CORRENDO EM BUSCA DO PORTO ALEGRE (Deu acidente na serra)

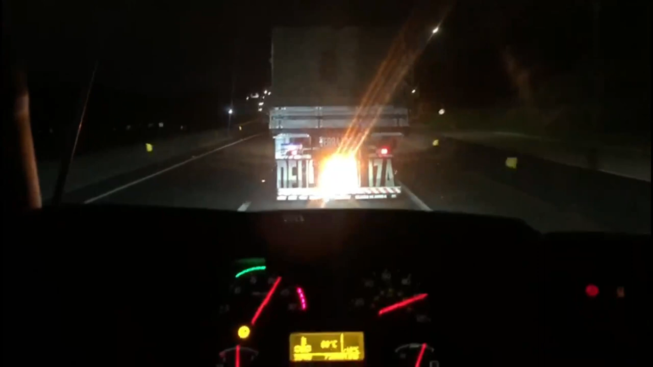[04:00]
Liberou, liberou. Temos aí arrochando. Sei lá quem é esse doido aí. Sei que é top o caminhãozinho dele. Agora fodeu com a mina, hein? Ai, cara. E a suela, né? Feiozinho aqui também, ó. Tinhosa, hein?
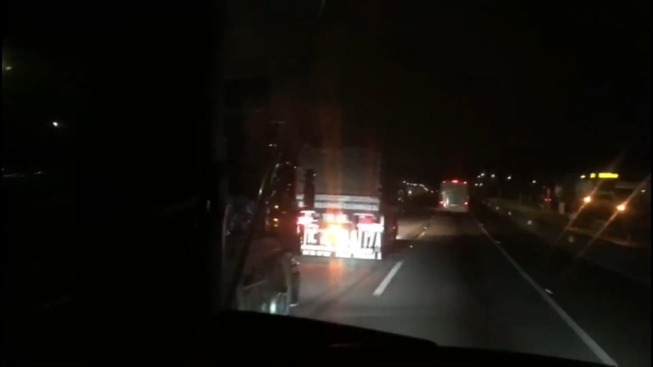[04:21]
Atapaioso. Ai, ai, ai. Tudo louco. Libera, libera que eu pereci. E a roxana. Ai, vai dar tudo certo, hein? Chega lá umas 7 horas da manhã, né?
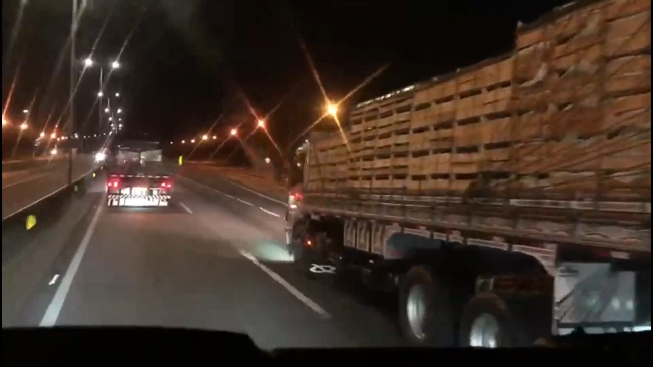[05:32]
A triguinha é toque, ó. Vai dar oito. Ó. O Vemzinho, que tá do meu lado, lá carregando. Você não esquece o nome desse tinhoso aqui. Ah, ele tinha me dado um podaço lá atrás. Lá, onde é que foi, cara? Foi antes de subir a Serra do Azeite. Tem um podaço que me deixou parar. Tem um podaço que tava na fila ali também.
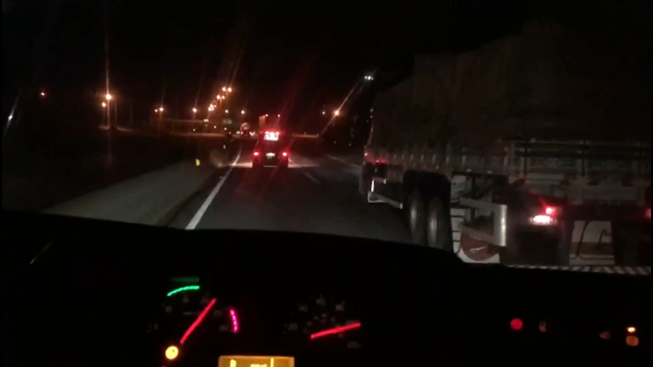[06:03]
Eu passei ele aqui agora. Agora vamos acelerar juntos. Ah, por favor, né? Nossa, essa carreta aqui é louca. Prediger, Prediger. Sei lá como é que é que fala. Prediger.
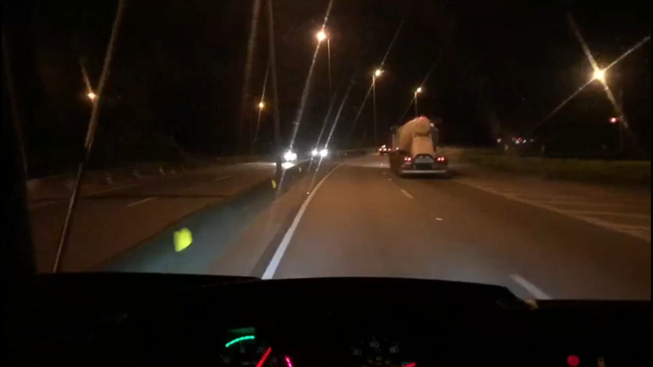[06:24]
Ai, bora acelerar, bora, bora, bora, bora. Se ele chegar lá e botar a carrada pro chão, ele vai voltar embora na toda. Tô louco pra ir pra casa. Nossa, tinha um acidente ali atrás agora. Um carro bateu. E tinha uns cinco carros parados na canhota, bem numa curva. Nossa, eu vim do bordando ali, olha.
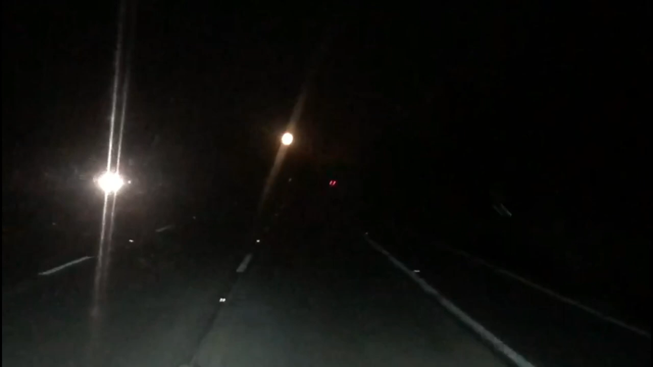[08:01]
Olha lá, velho. Uh! Tu é doido, cara. Tá bem grandona. Chegando aqui no... No gravataí, velho. No Ceará.
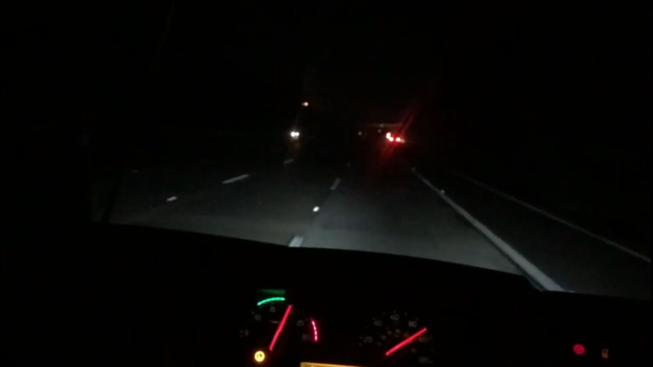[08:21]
Mais uma meia horinha ali. 40 minutos, tá no Ceará. Só tô descarrego. Vou ver se consigo fazer uma cena depois com aquela lua daquele tamanho. Não, acho que amanhecer. Olha lá. Uh! Ai! Sai cachorro!